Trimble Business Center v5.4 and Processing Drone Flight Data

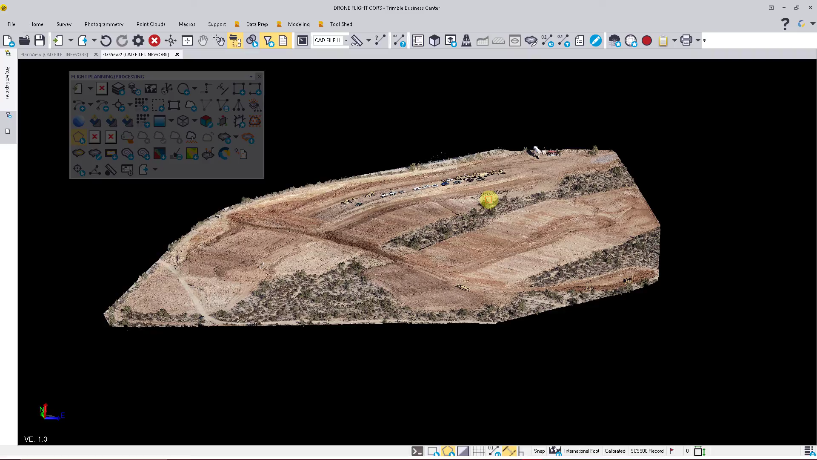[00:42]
get to some of this is to clean up the point clouds so what we have built into
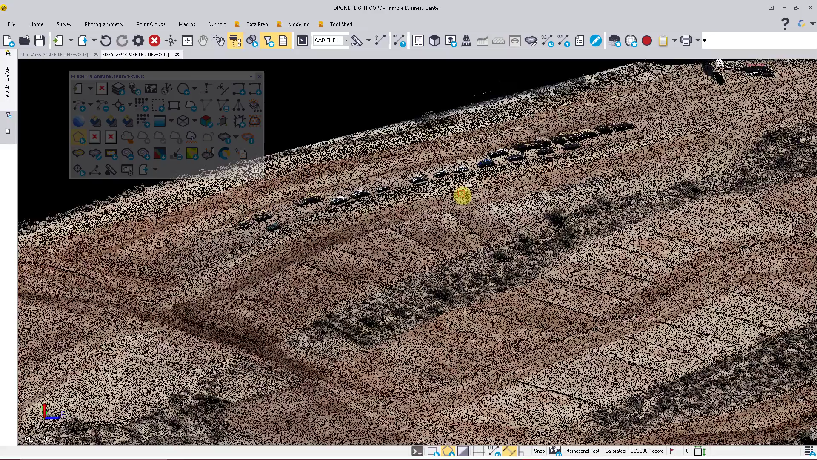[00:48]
Trimble Business Center now is the ability to use a extract classified
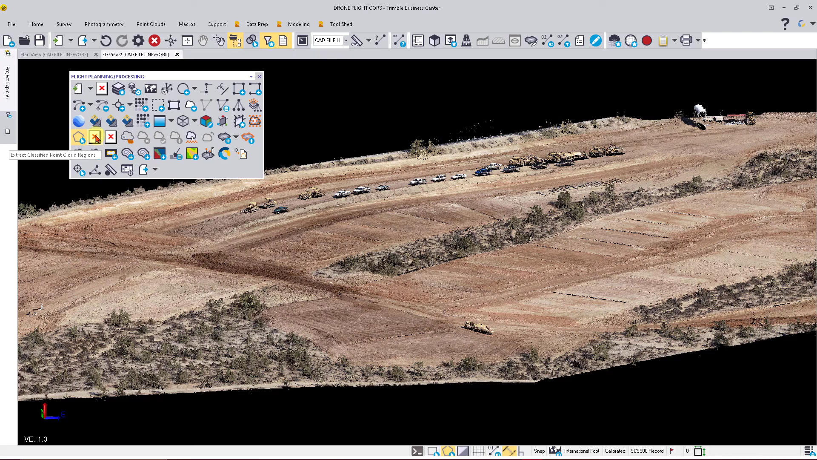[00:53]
point cloud regions what that is going to do is going to help clean up this project as fast as possible to minimize trees
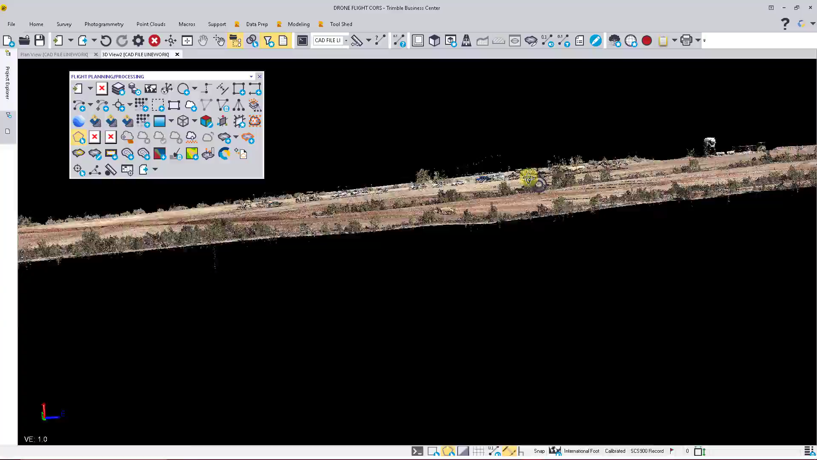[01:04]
which you'll see there as well as any vehicles and equipment that are here on site so what first thing we want to do is come over to the icon extract classified point cloud regions once that opens up what we will
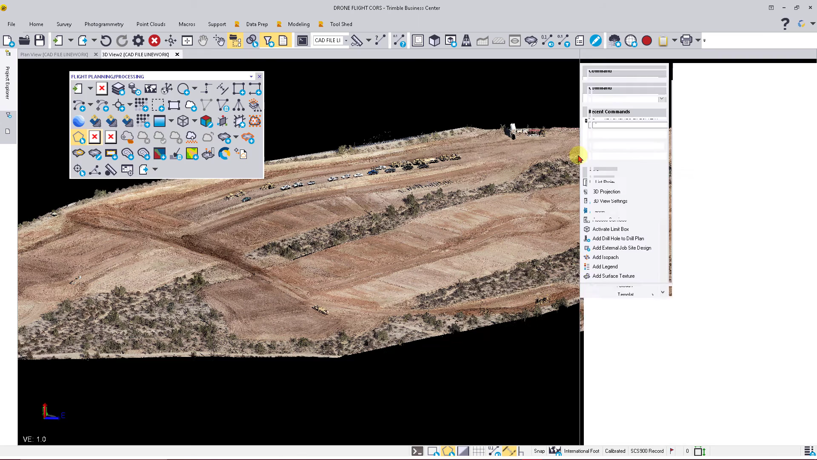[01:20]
do here is then make sure that we're set for outdoors click
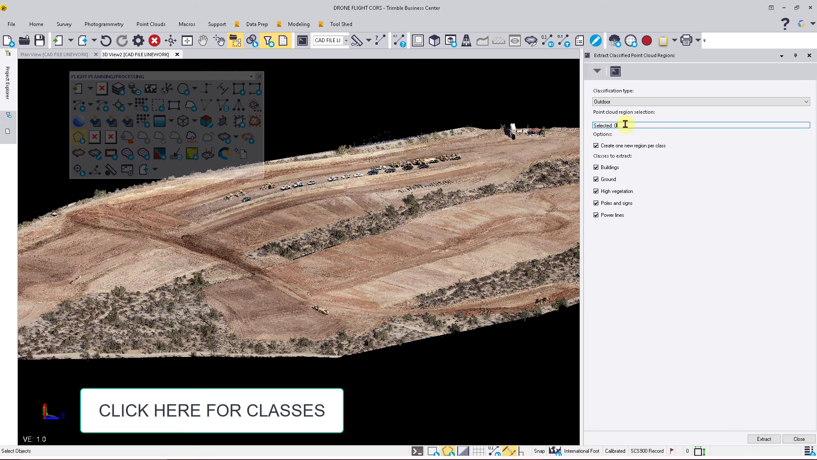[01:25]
on our point cloud and then say we want to create a new region for each class and you the classes you have are buildings ground high vegetation pole signs and power lines I'm going to leave all of these on because I do have high vegetation do have a water tower and there's some power poles and signs along the main road so once we have these selected if we don't have any of these except maybe high vegetation
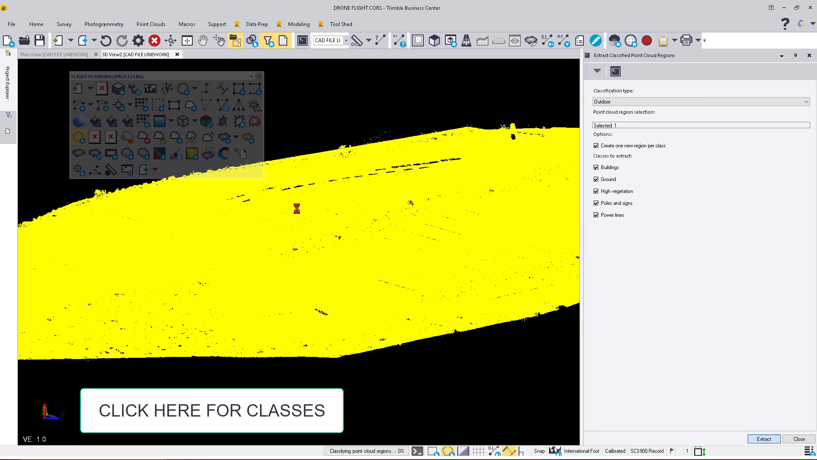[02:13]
I'm going to leave these on I'm going to hit extract and what this is going to do is start going through and cleaning up this point cloud I'm going to put this video on pause while this goes through once it's done I'll show you what the results that it yields okay now that this process is finished we can go ahead and hit
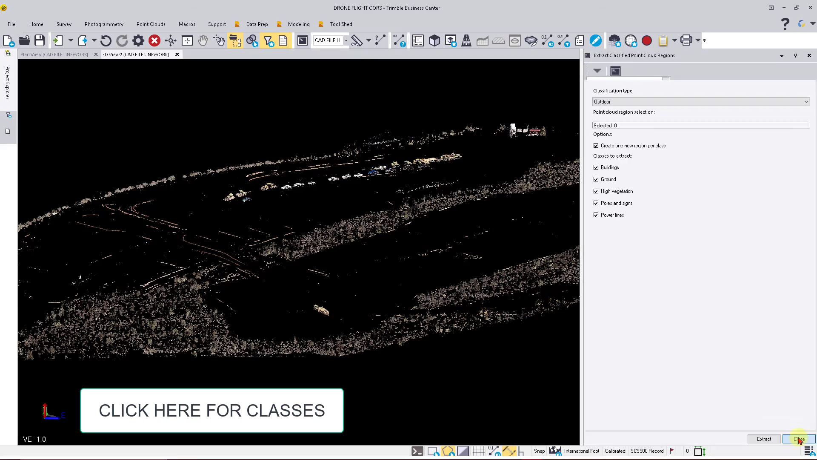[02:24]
close what we'll see here is the
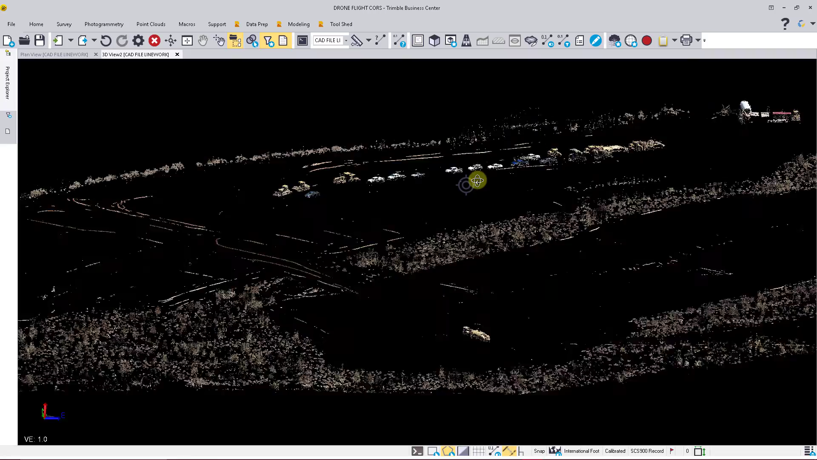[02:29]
extracted areas for the vehicles as well as trees so we'll come over to our view
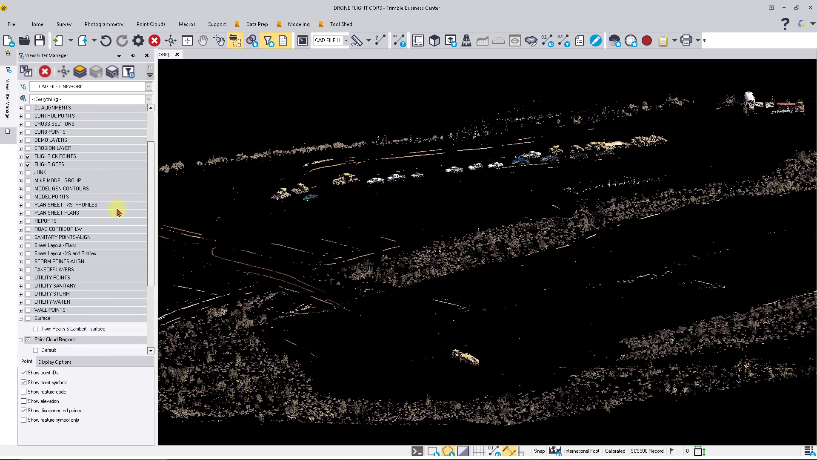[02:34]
filter here and we will turn off our never classified you'll see everything will disappear we'll turn on our ground
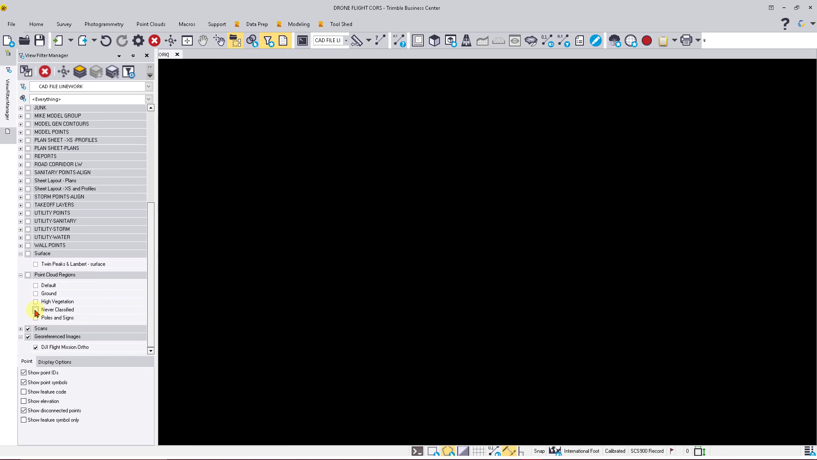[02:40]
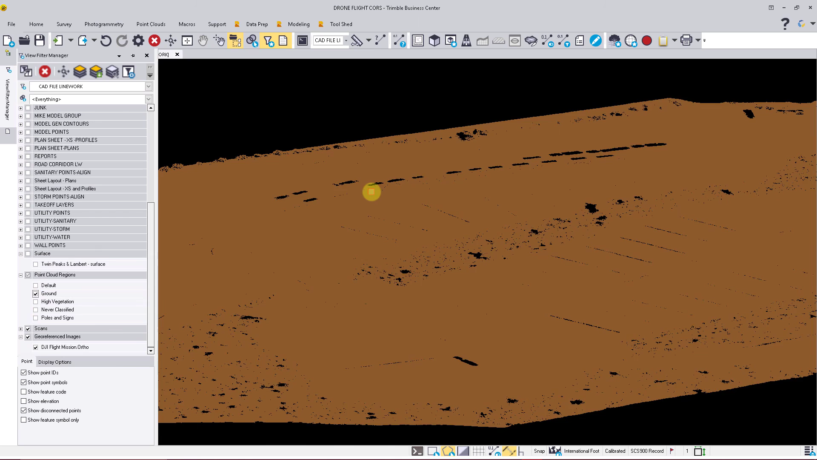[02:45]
once we have our ground I'll just click on it and reopen up my menu
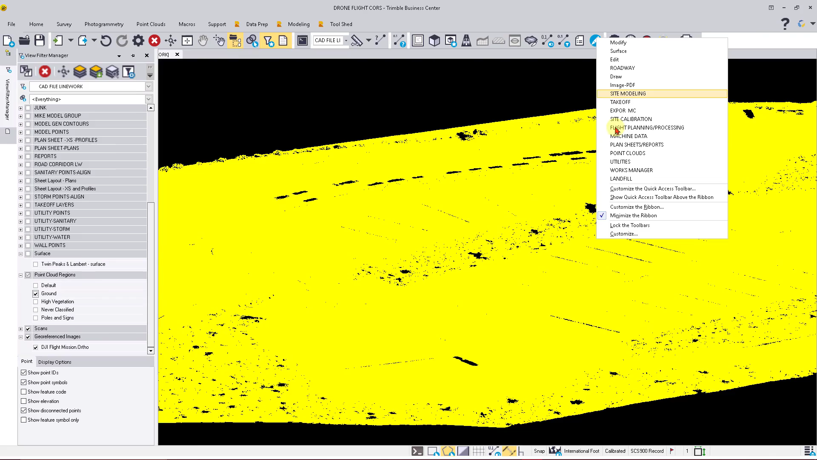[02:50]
bar here and what I'm going to do is turn this back to true color and what we'll see here is that that has removed a lot of the vegetation and
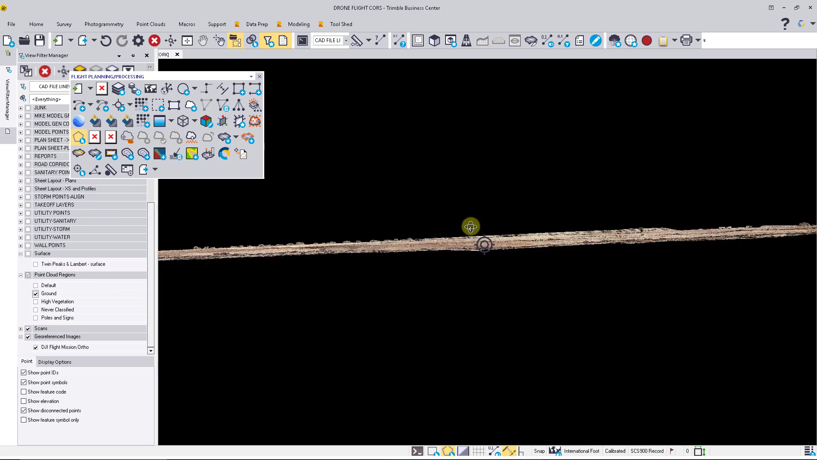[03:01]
the vehicles if I come over here and turn on my high vegetation again we'll see the trees come back in if I turn on never classified we'll see some of the lower ground cover as well as the
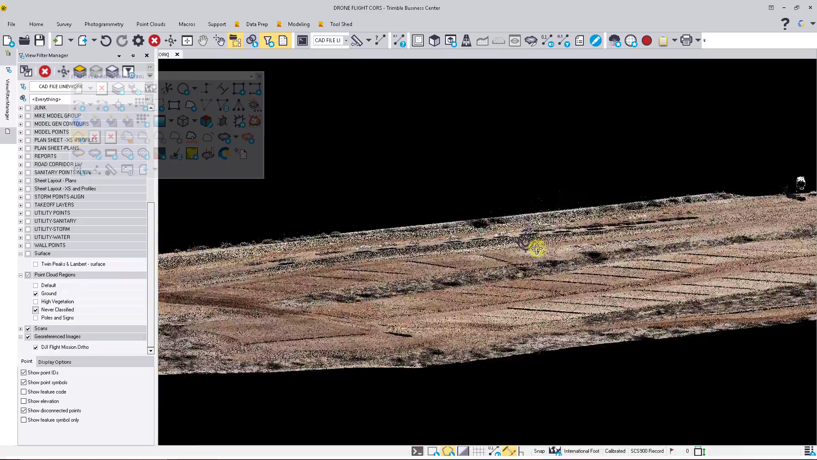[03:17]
vehicles are back in if I do that you'll see that that will disappear
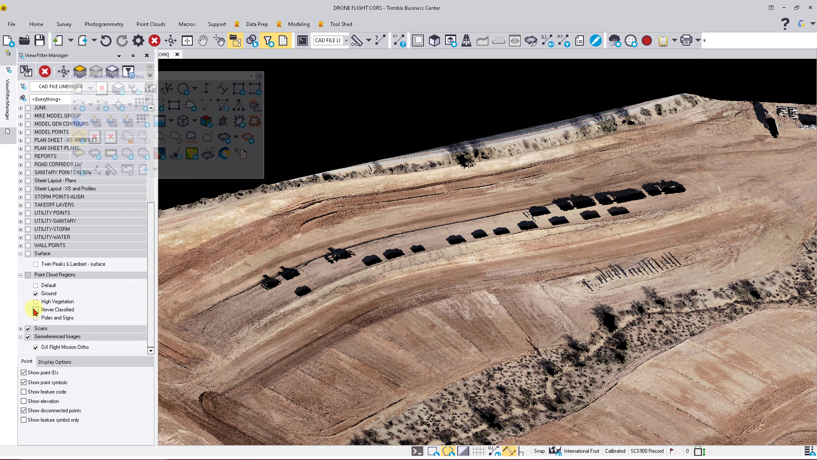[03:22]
turn on the high vegetation we'll see the trees come back in as well as a machine there any power poles that we may have if there was any power poles on
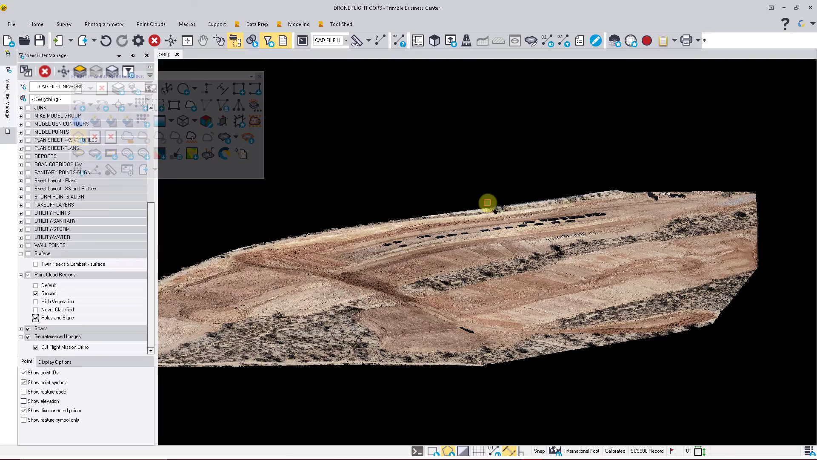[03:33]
the site so what this will do this
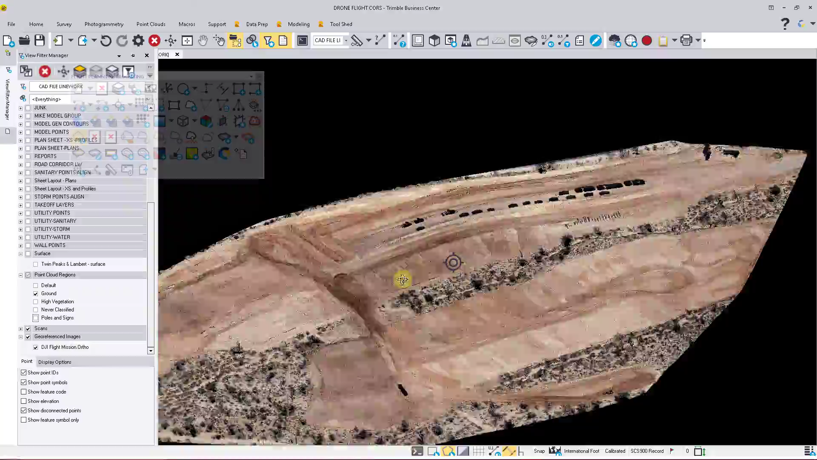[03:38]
will get you about 95% cleaned up on your surface and then
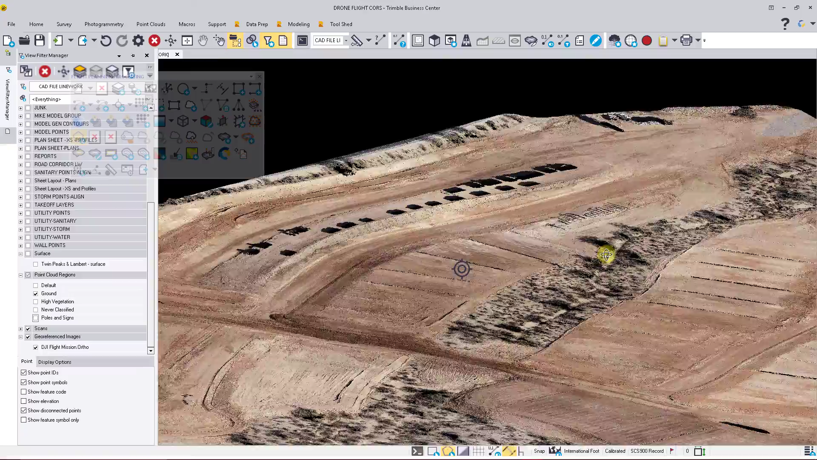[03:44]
you can just use some of the other tools remove any other ground cover that